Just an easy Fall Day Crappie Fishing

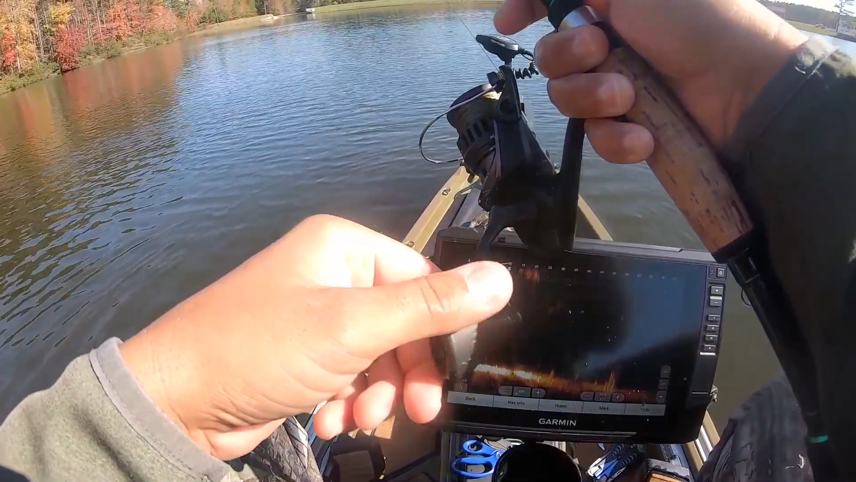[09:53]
Come on, buddy. There we go. He shot up for it.
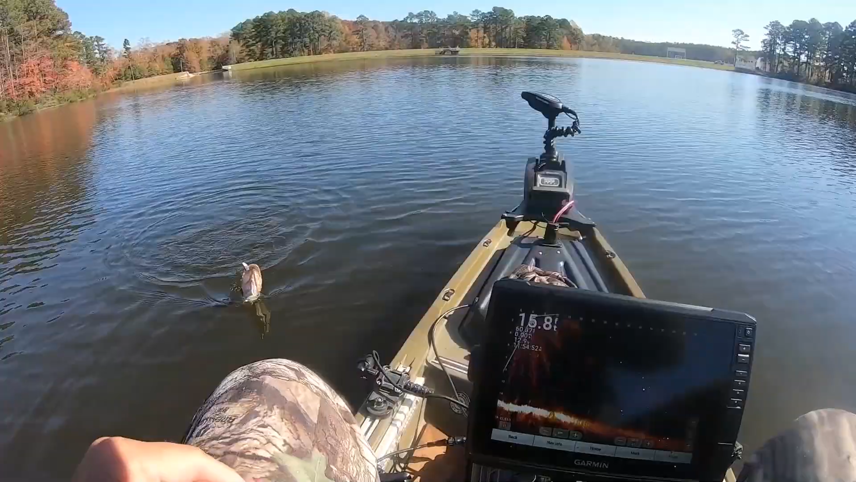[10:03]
There we go. That dude shot up like a rocket. And they look like decent. You got a short mouth on you, brother.